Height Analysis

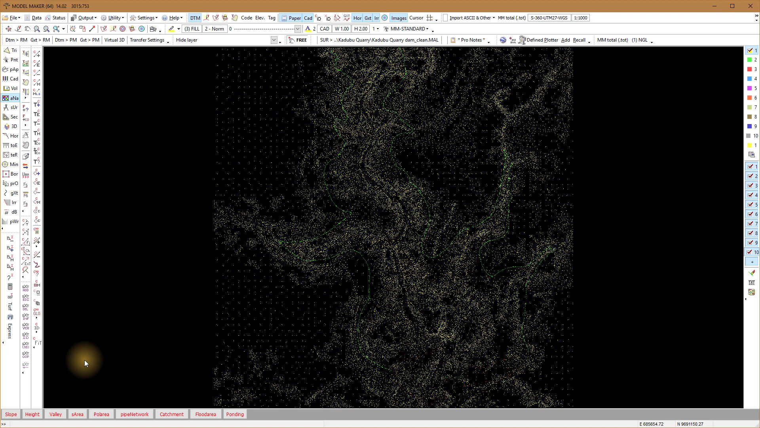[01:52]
to analysis height again and allocate colors the way you want
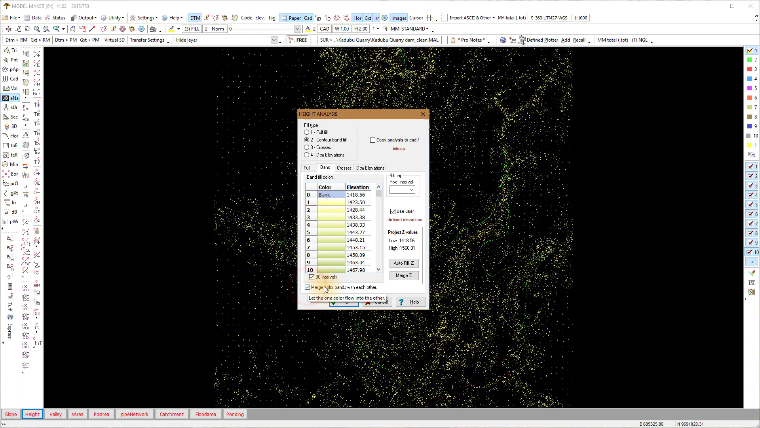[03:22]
with each other on to get a smoother transition between the colors I also copy it to bitmap the
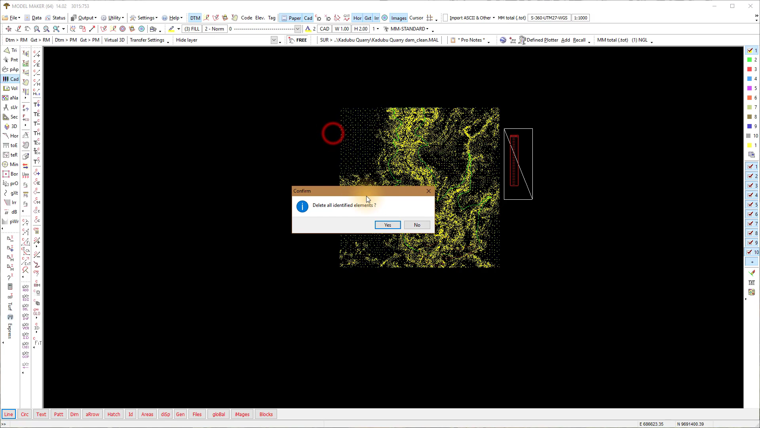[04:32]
this function also works in the 3d virtual 3d
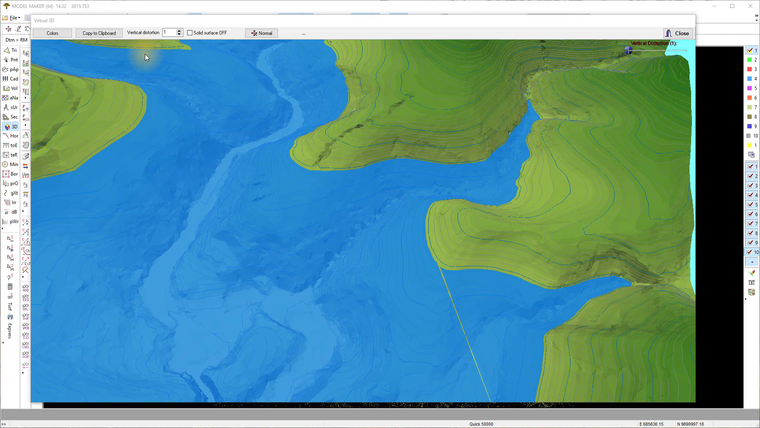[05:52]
the model till you get the perspective view that